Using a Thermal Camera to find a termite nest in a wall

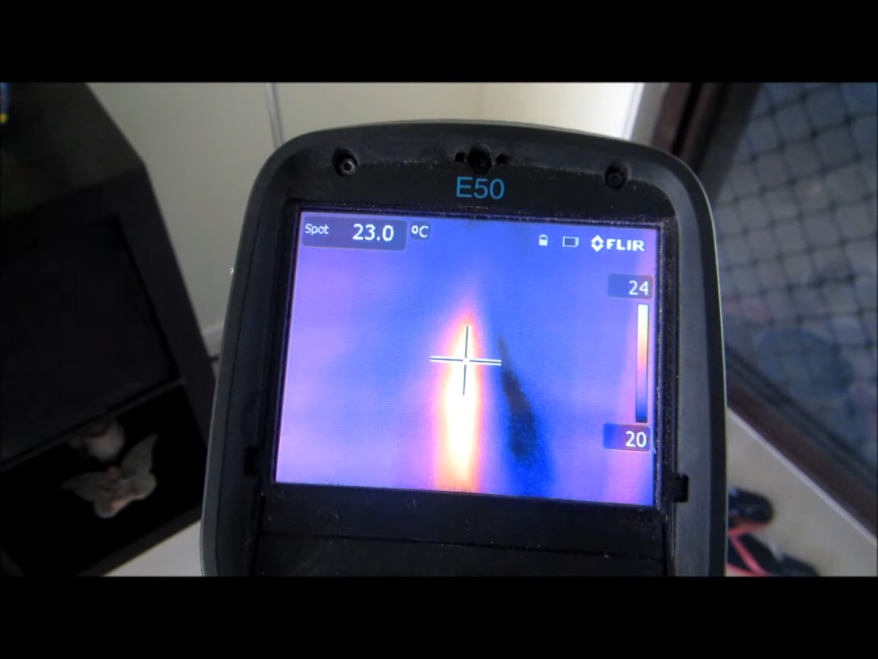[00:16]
On screen: spot 23.0°C
when we do a detection of your house for looking for termites as
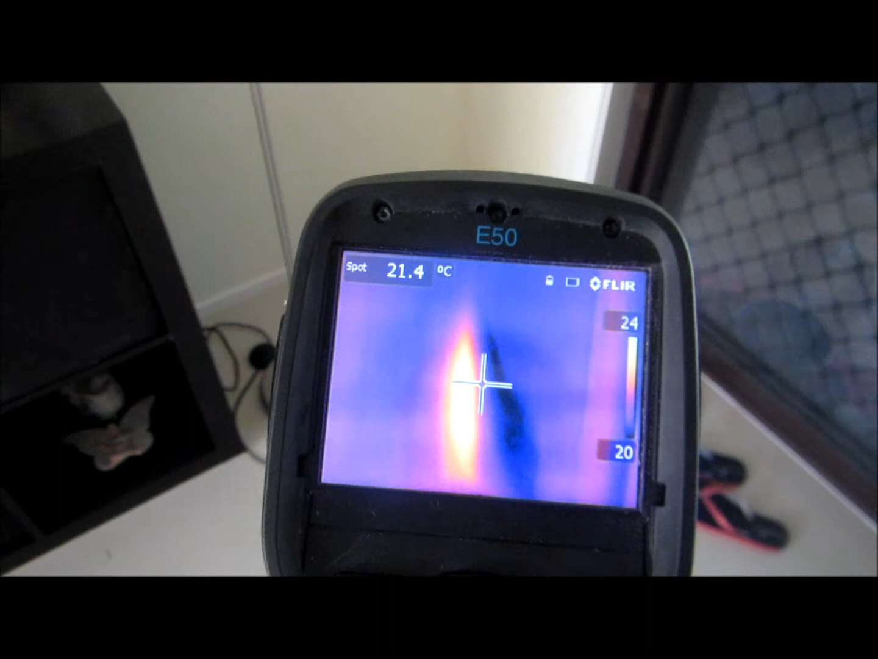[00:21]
On screen: spot 21.4°C
a thermal camera displays the variance of temperature on the surface of walls
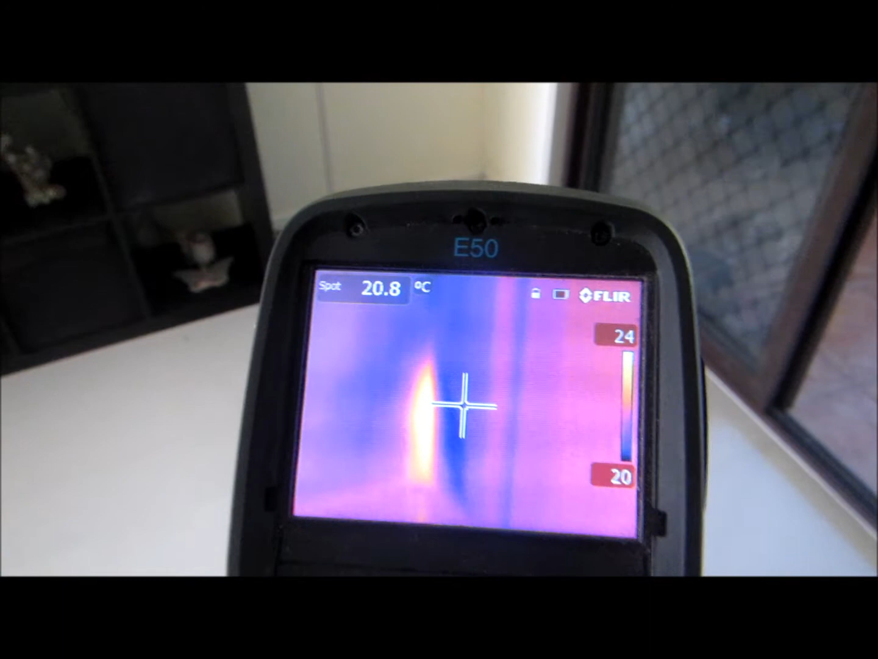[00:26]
On screen: spot 20.8°C, scale top 24°C, scale bottom 20°C
tiled walls jib rock walls it clearly shows if
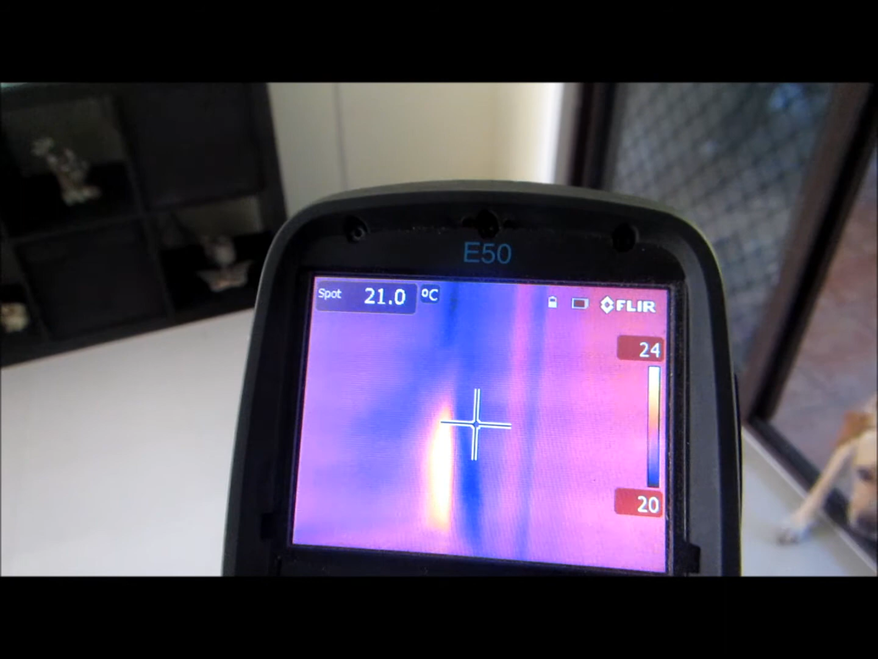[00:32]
On screen: spot 21.0°C
there's a strong temperature variance that can be emitting from termite
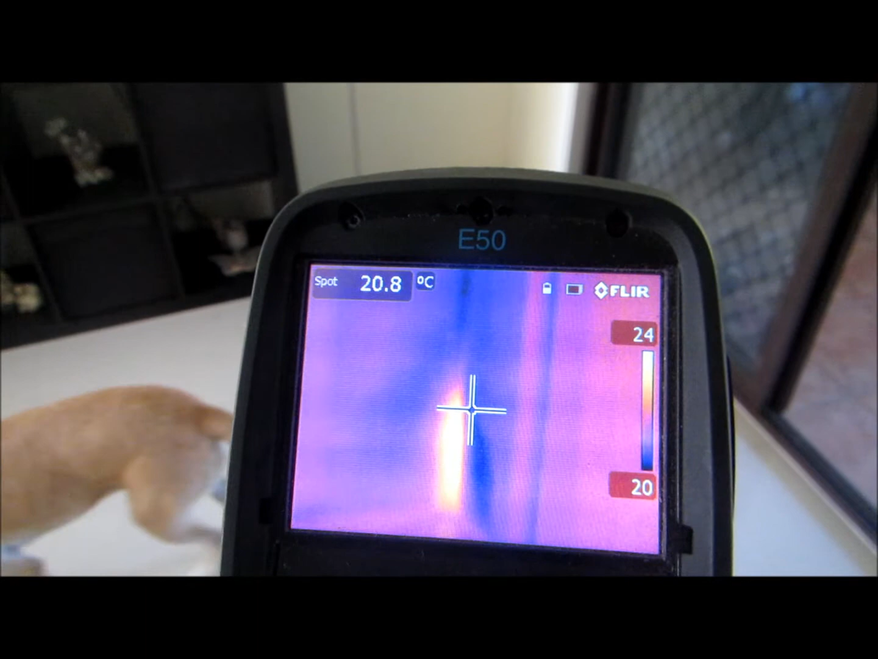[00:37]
On screen: spot 20.8°C
activity here the video showing actually a termite nest in a corner of
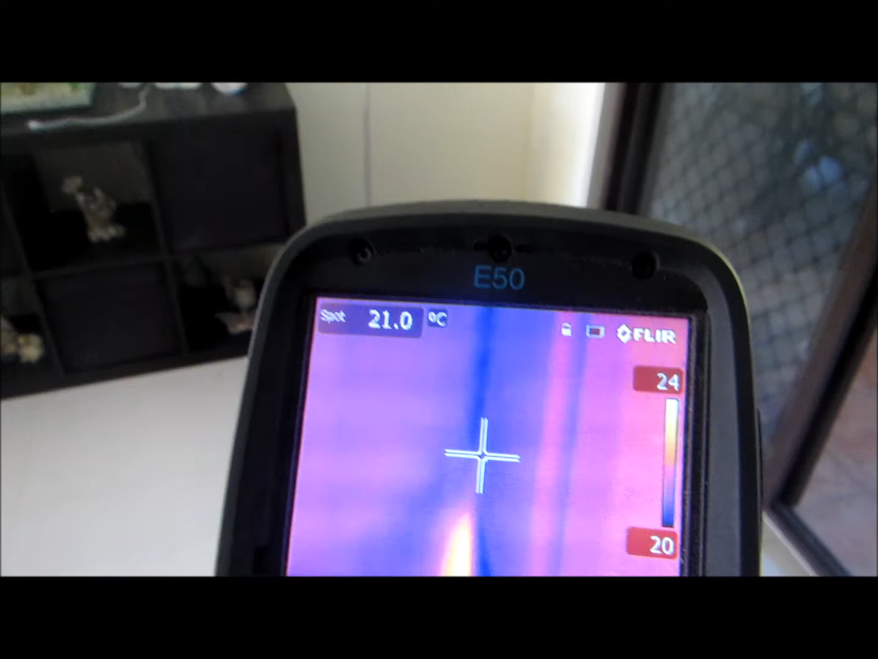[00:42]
On screen: spot 21.0°C
a room at a house in Kapalaba Brisbane we actually didn't know it
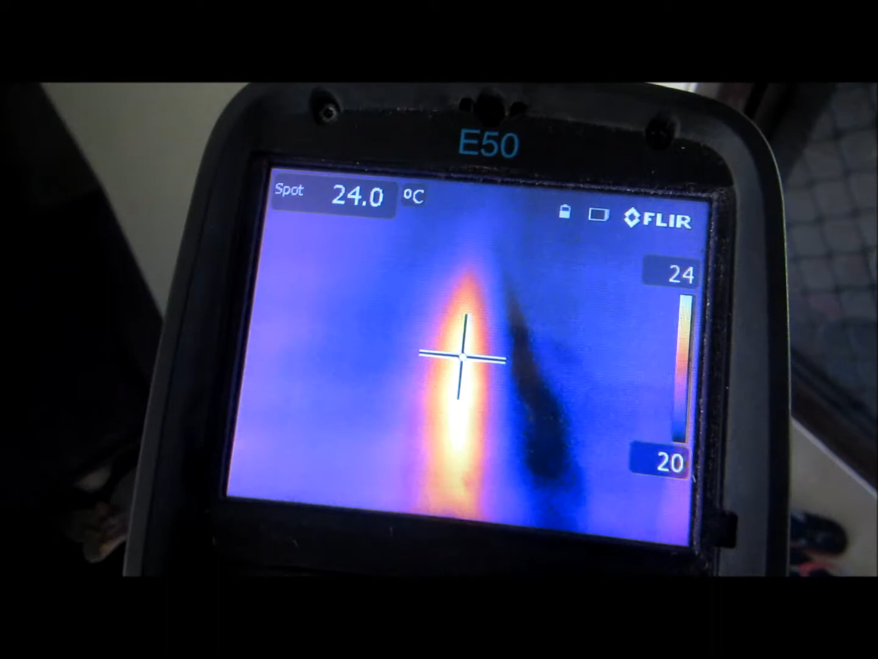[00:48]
On screen: spot 24.0°C
was there but it's quite evident once we displayed the camera in the corner
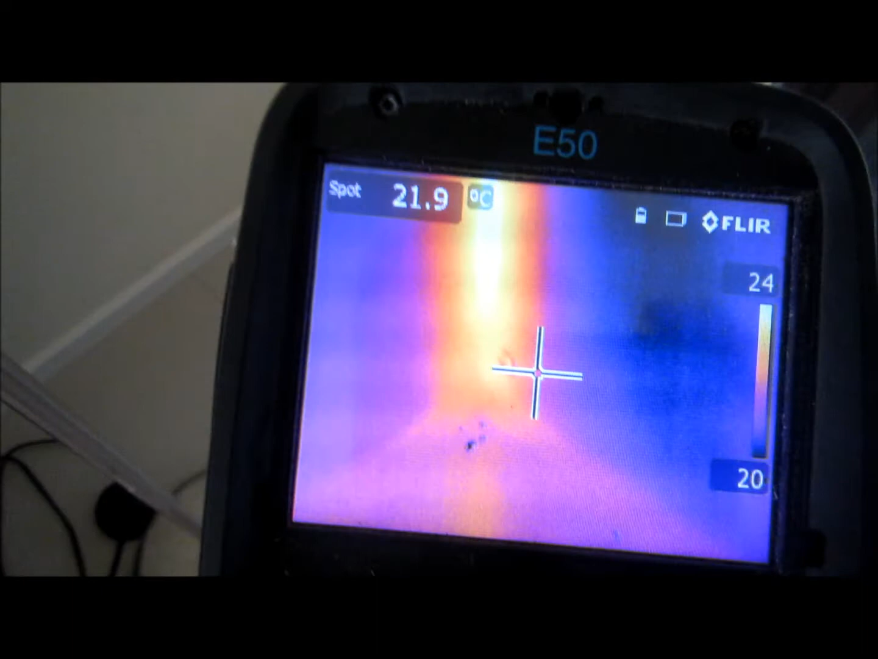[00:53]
On screen: spot 21.9°C
this is a great way to advise customers where the termites are how we should treat them so if you're worried that you got